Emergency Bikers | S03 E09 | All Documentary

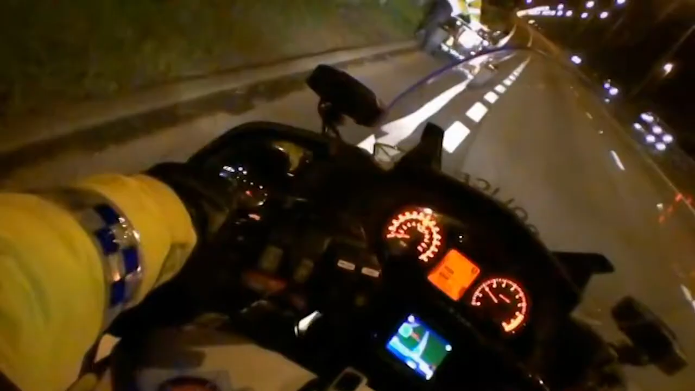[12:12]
It's a broken down quad bike, and it's had a very lucky escape.